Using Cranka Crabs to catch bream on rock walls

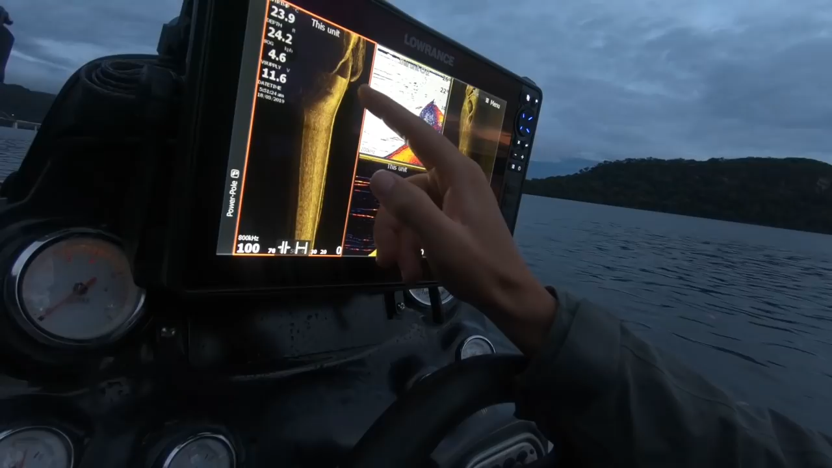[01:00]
these little nooks and crannies and these little pockets it's exactly what I'm looking for to
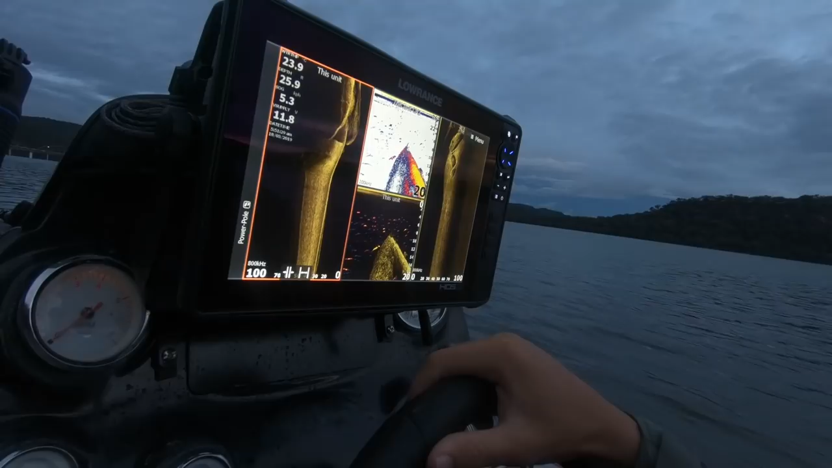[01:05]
cast my crab into so as I come up here I can see real
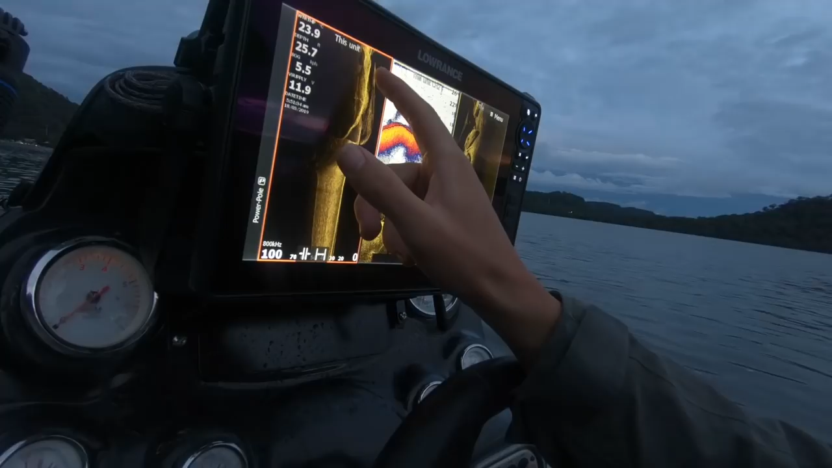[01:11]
good pockets and there's a couple of fish right in on that rock so we'll kick it out of gear straight
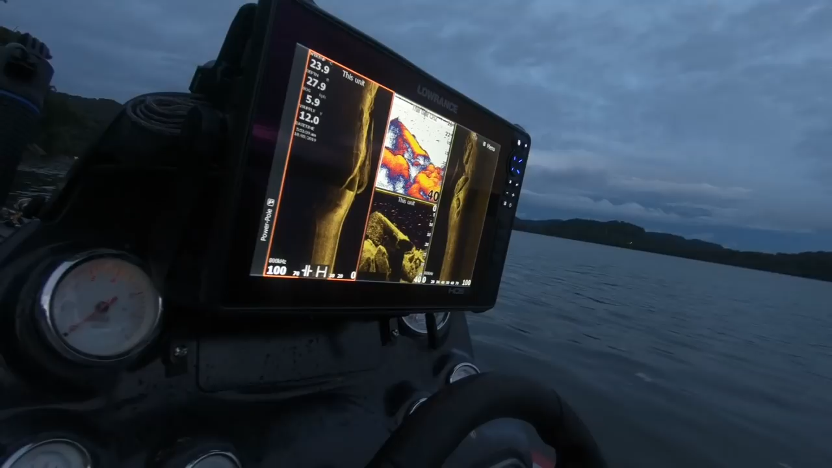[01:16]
away we'll just drift up here and we'll see if we can throw the